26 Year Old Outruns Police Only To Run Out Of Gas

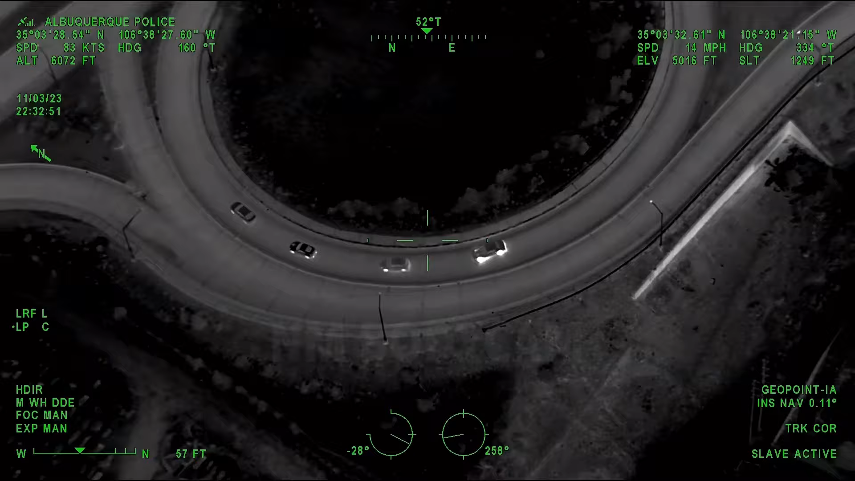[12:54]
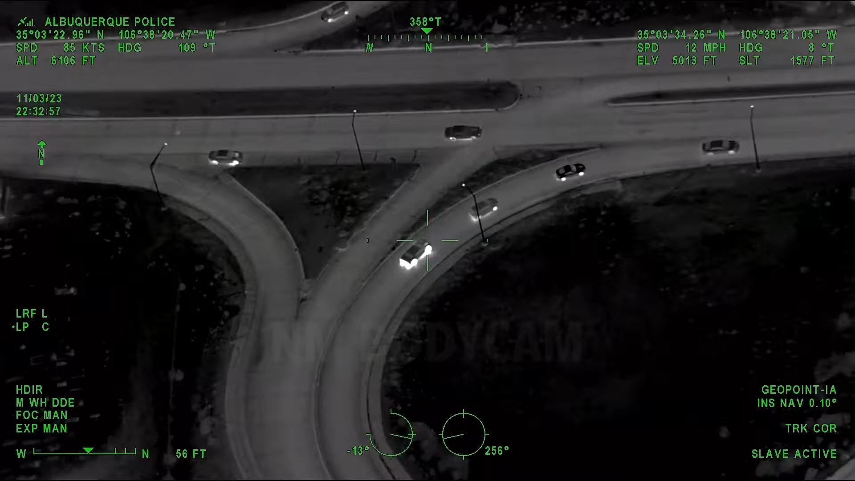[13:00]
Merging on to Gibson now to go eastbound underneath 25.
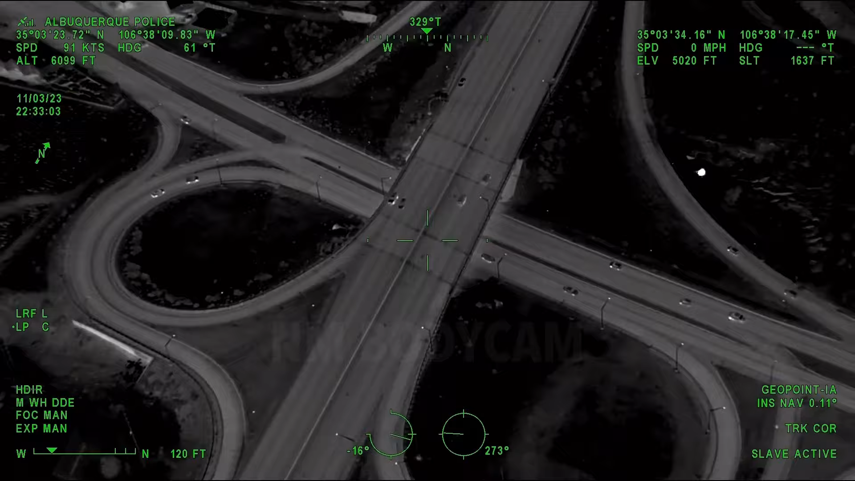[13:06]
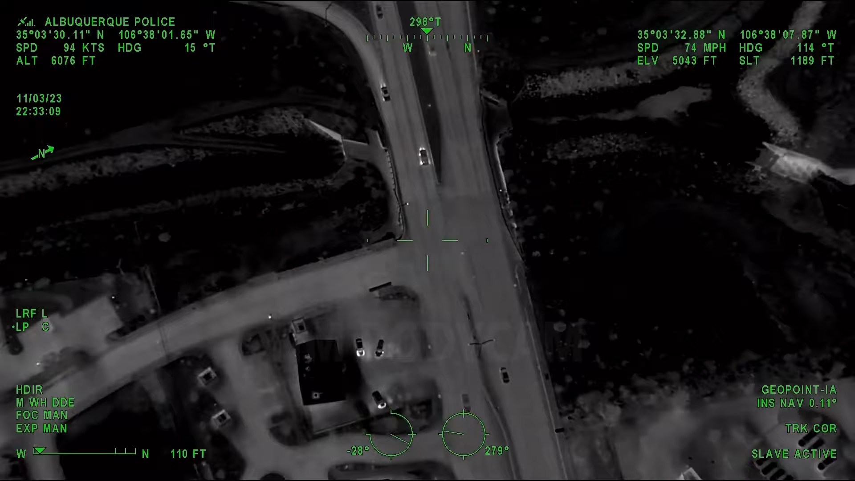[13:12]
Accelerated through, he's just eastbound Gibson towards University.
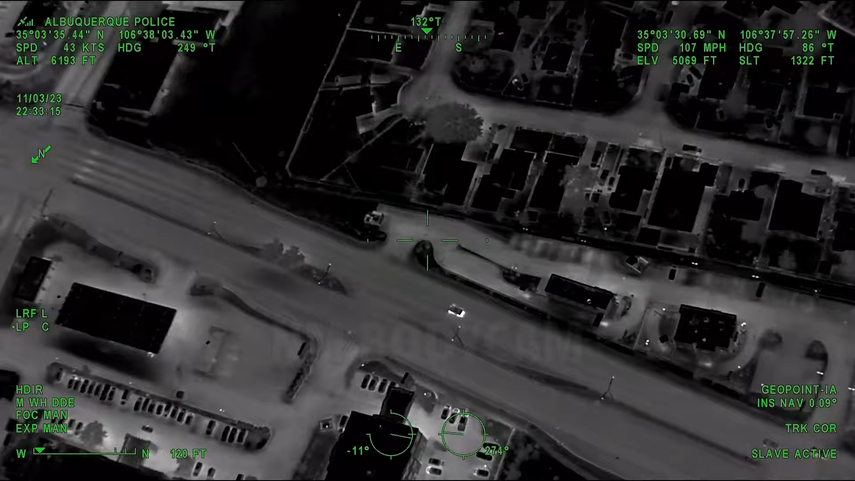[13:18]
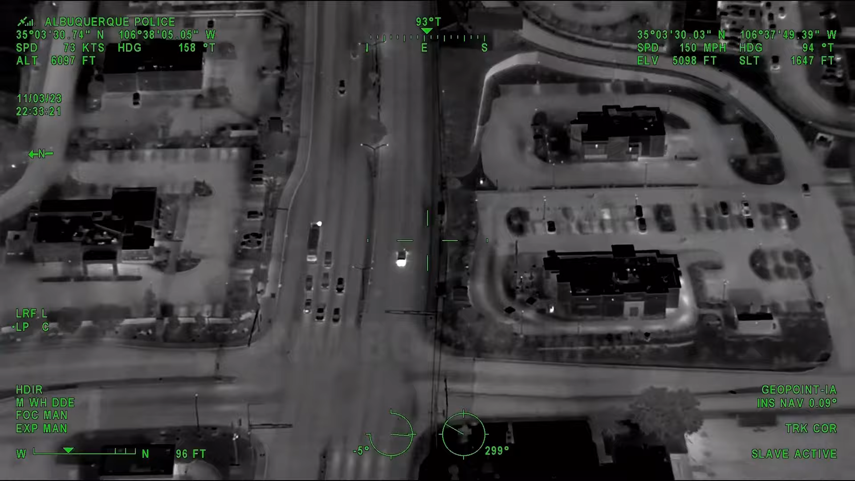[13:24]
Looks like I don't know who's with him, but there's a different car trying to tag along. Black in color.
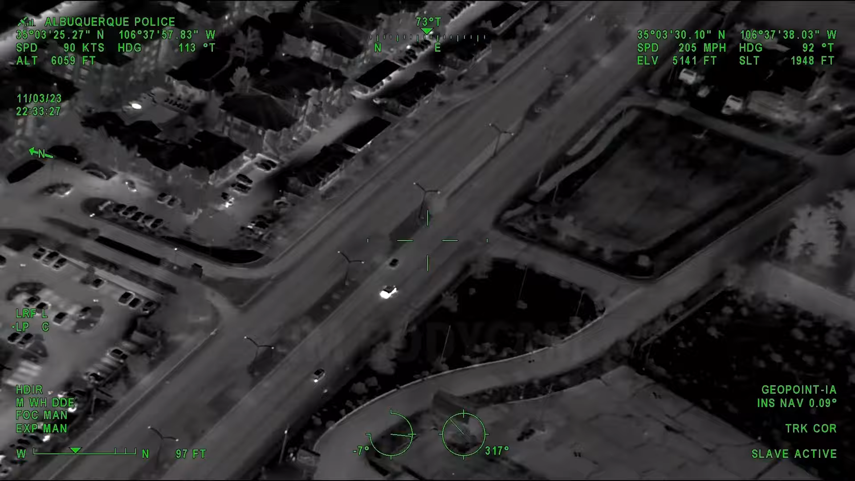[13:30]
Eastbound Gibson through Walker, approaching Yale. Number two lane.
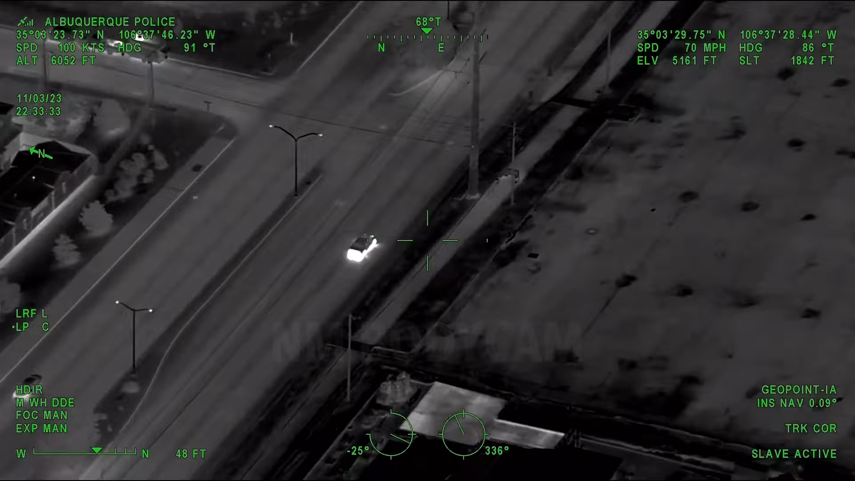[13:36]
70783. Just hang tight. I'm also gonna see if you can get a one call there to go. If not, you're gonna have to go.
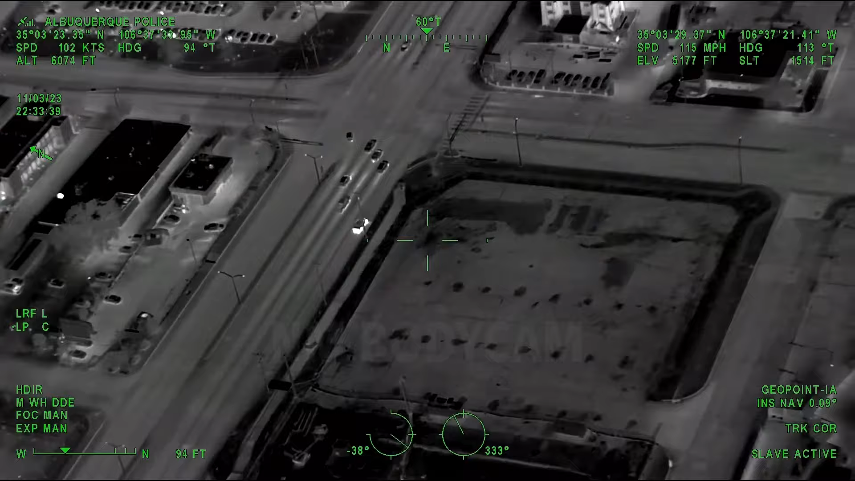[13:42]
Southbound turn on the yell.
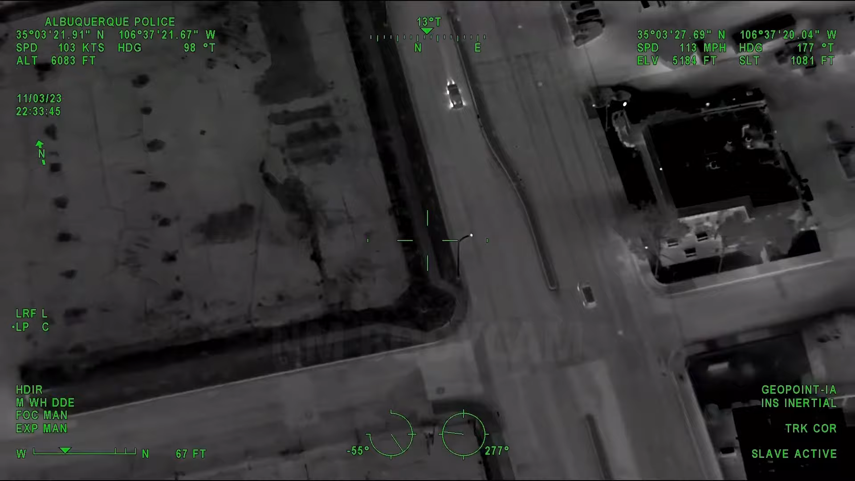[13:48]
He's gonna go back to the airport. He's gonna try and ditch it now.
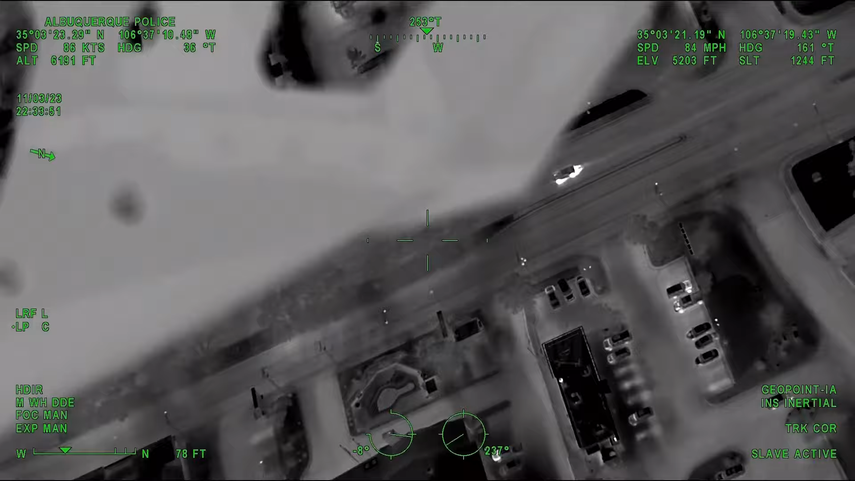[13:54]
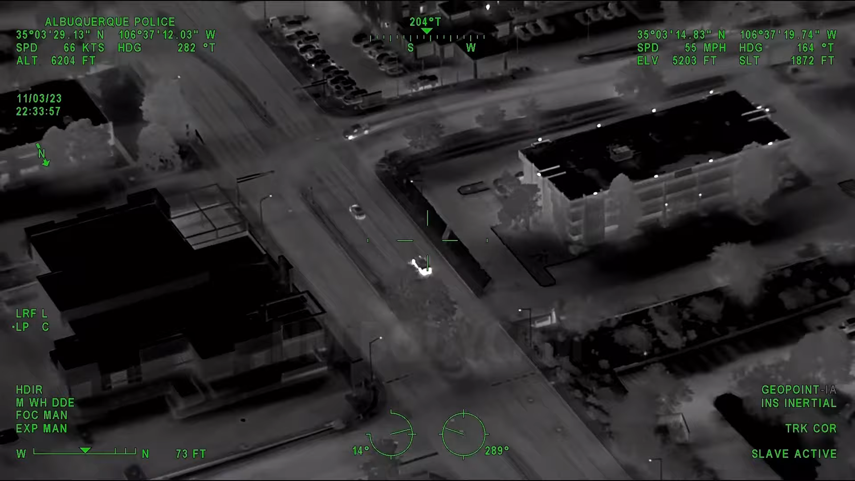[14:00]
Yale and Randolph, still southbound, approaching the airport.
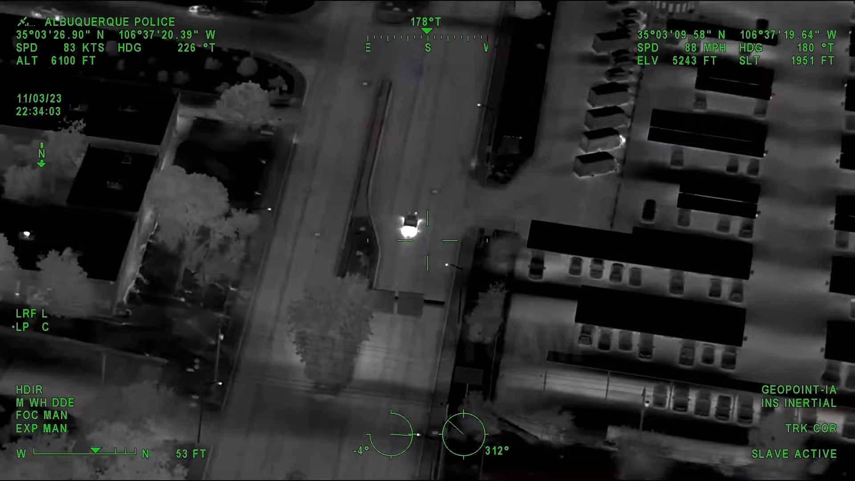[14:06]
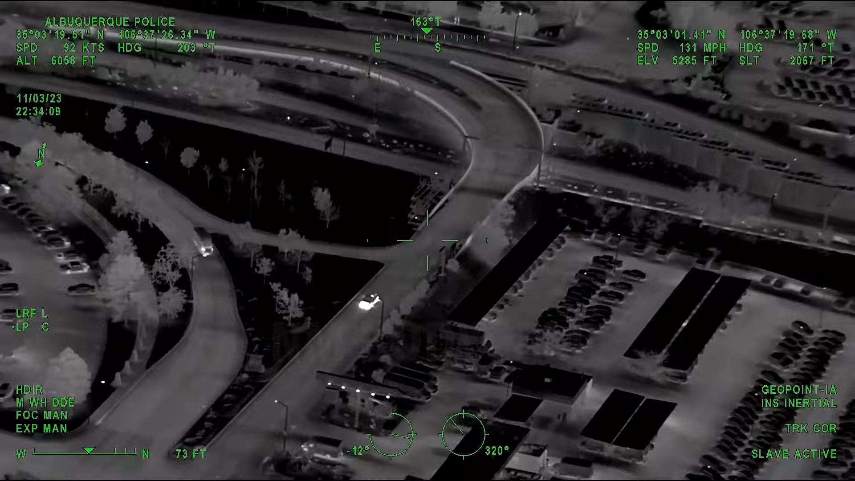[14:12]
Okay, this time he took the correct ramp.
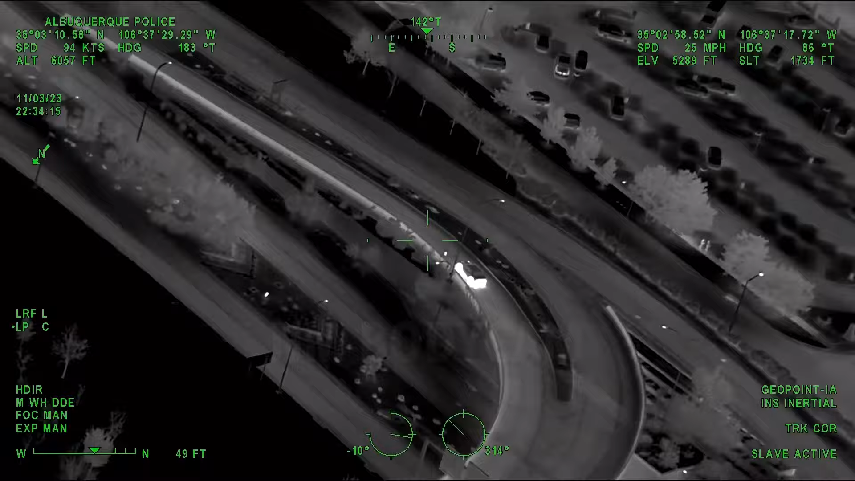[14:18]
This one will take him into the parking garage.
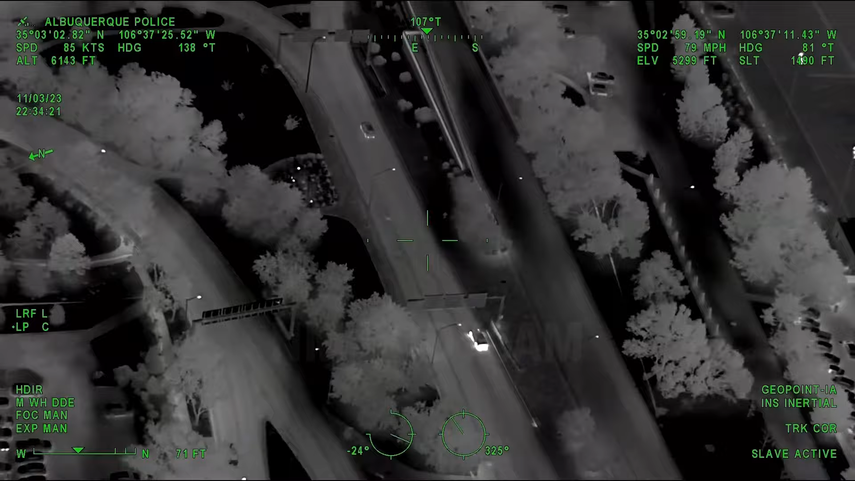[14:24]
And he skipped it again.
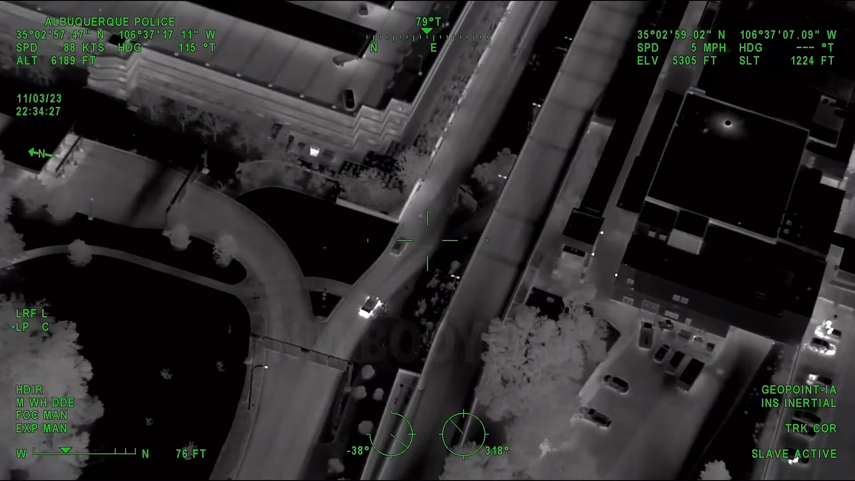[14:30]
He's just going under where the departures are.
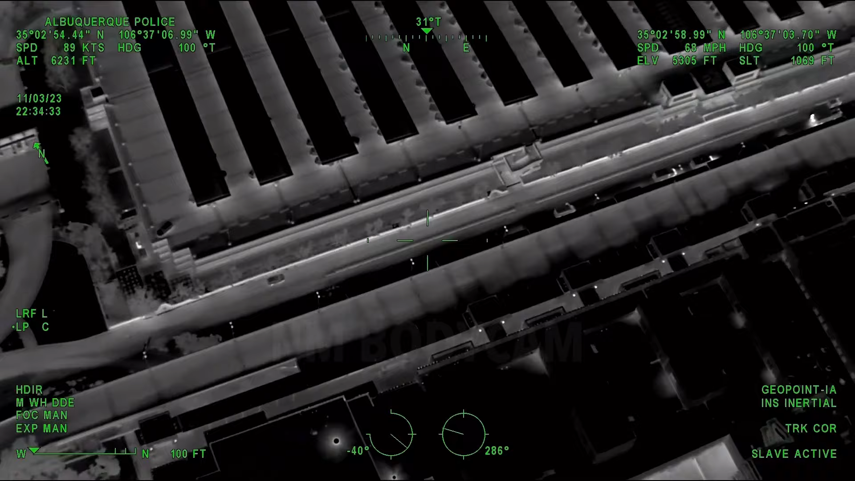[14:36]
If you guys get to Yale, where this loops back around, I don't know how possible that is.
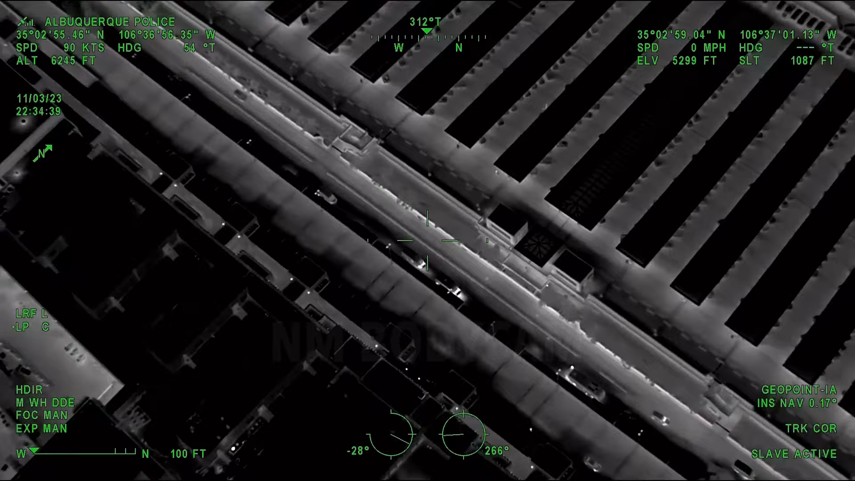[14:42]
We are authorized for spikes, is that correct? Absolutely.